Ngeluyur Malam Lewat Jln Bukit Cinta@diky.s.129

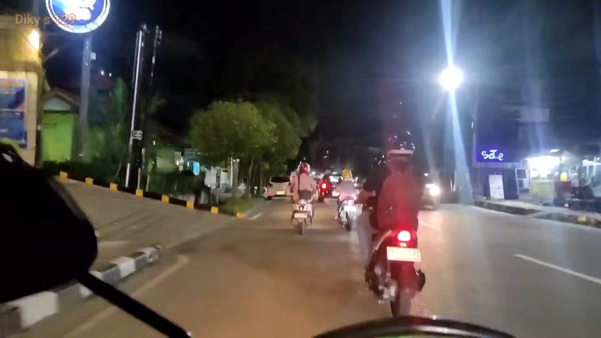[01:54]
Malam hari ini saya melintas di Gunung Malang
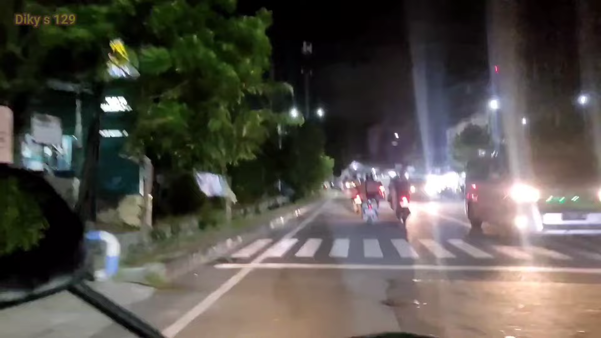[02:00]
Jalan Maiken Chutoyo Suasana Malam di seputaran Gunung Malang Dan malam hari ini saya mau lewat
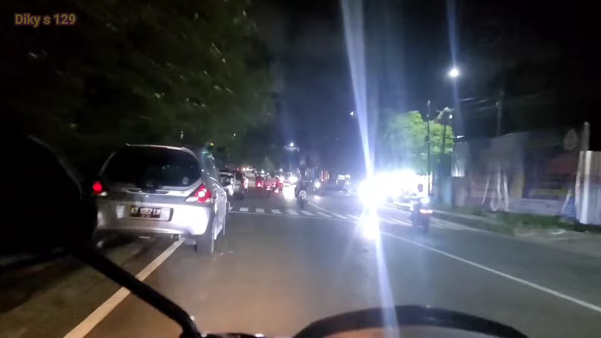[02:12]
Gunung Kinta Simpang Marbo itu nanti belok kiri Naik ke atas
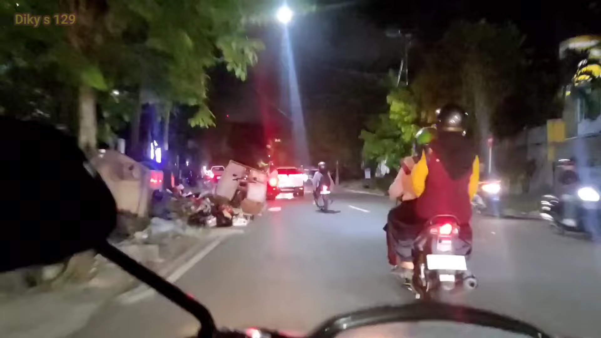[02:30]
Lewat jalan Siaga Tapi
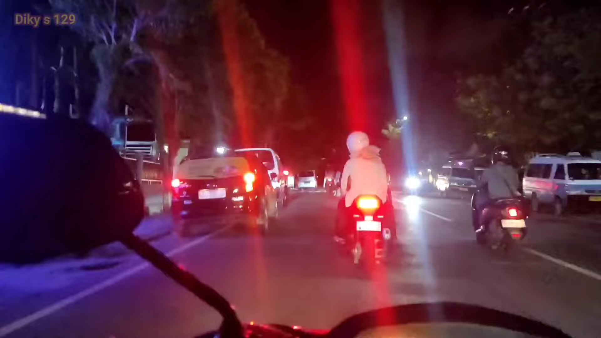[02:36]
saya enggak lewat jalan siaga Namun saya ambil Jalur lulus Jalur lurus Untuk cuaca di seputaran kota Balikpapan malam hari ini Alhamdulillah cerah Harus lalu lintas di malam hari ini juga
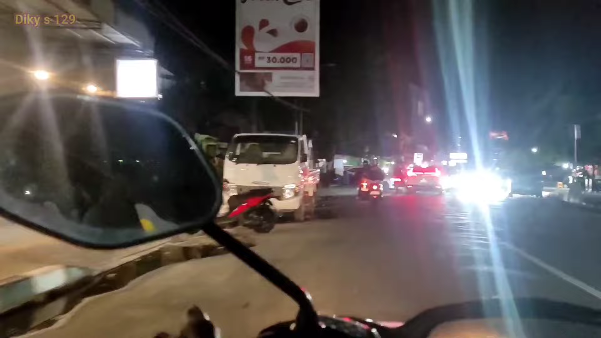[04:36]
Tuh Masuk ke dalam gunung Itu hotel Marbu Kapan-kapan Aku mau nginep Di situ Belok kiri lor Nah belok kiri saya Aduh Karena saya Mau lewat Jalan Jalan Gunung Cinta Ya mudah-mudahan Tidak hujan Malam hari ini
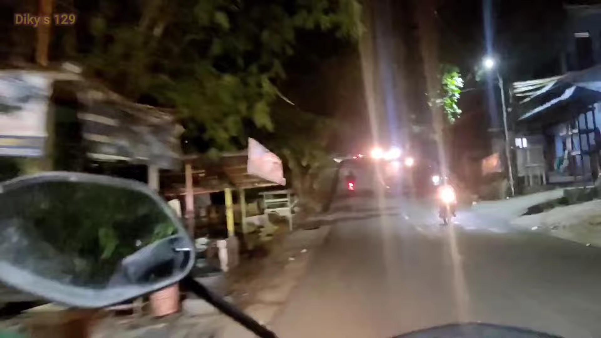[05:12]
Kalau pagi hujan Tidak apa-apa Kalau malam Jangan Tapi tidak apa-apa Sih Kalau hujan Hujan kan berkah
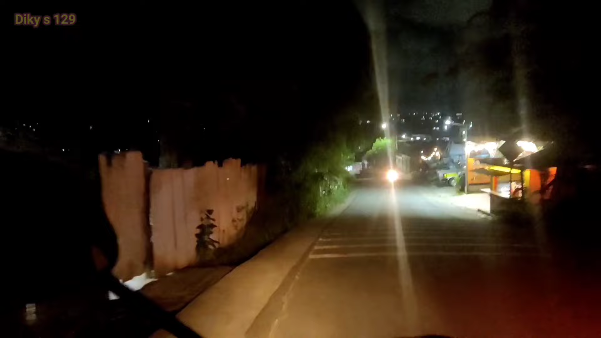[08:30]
Pergunakan Guyur Kalau Hujannya Sedang Sedang Atau Hujannya Ringan
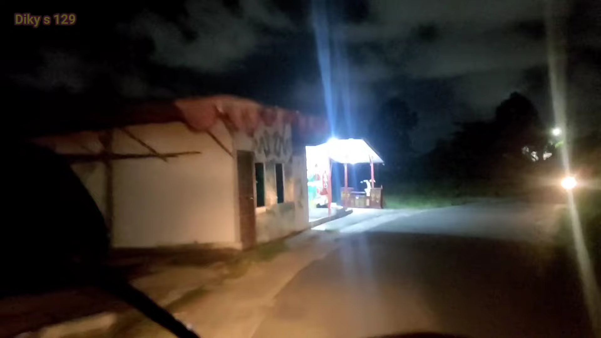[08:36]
Siya Cara Saya Seperti Itu Untuk Mengatasi Mbun Tuh Dipatasi Nopek Oh Dilarang Membuang Sampai Nanti Kalau Belok Kesini Belok Kesana Lagi Kalau Belok Kesini Juga Bisa Tembus Juga
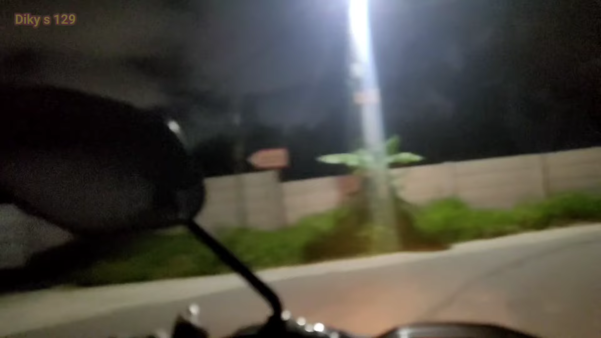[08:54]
Sekalian Manjir Ketempat Teman Namanya Gunung Cinta Ini Loh Bagus Sudah Jalan Bagus Dalaning Loh Loh Loh Loh Loh Loh Loh Konten Konten Malam Aku Biasanya Siang Siang Siang Aja Juga Jarang Mau Diapain Lagi Sudah Ya Sebisa
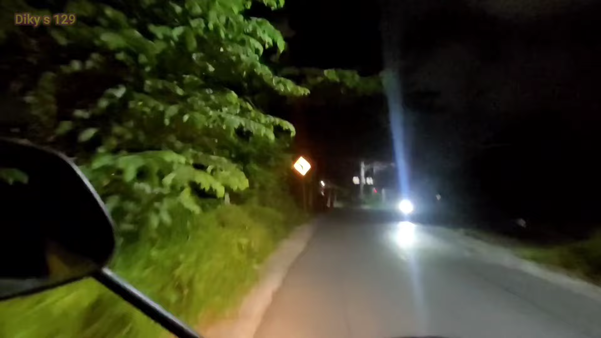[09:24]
Bisanya Sajal Nah Saya Mau Belok Kiri